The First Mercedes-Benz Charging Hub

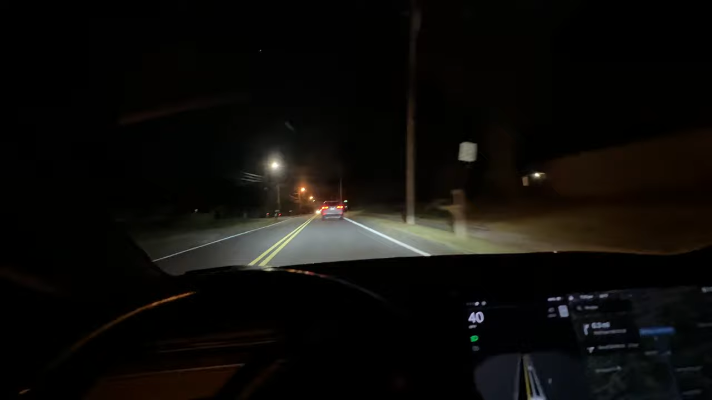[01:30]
when you pull in you go to the left here and then you'll
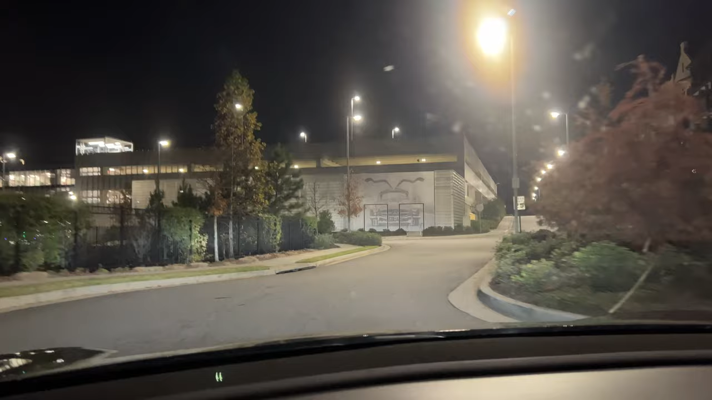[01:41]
see this nice see this nice mercedes logo and you go left and then the chargers are right here so we are
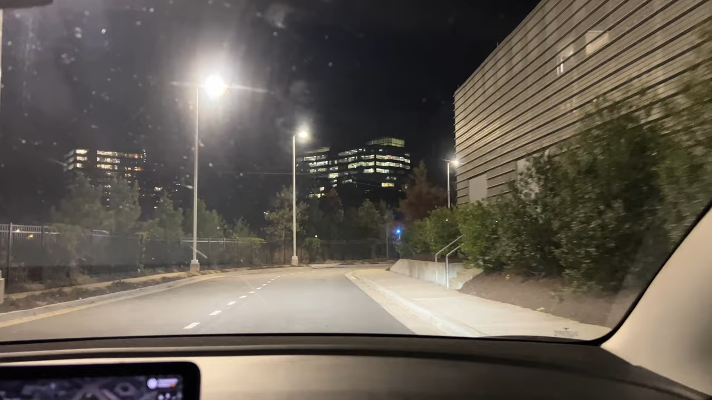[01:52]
here i'm surprised it looks like people are actually yes using these they're pull through stalls that's pretty cool i do like that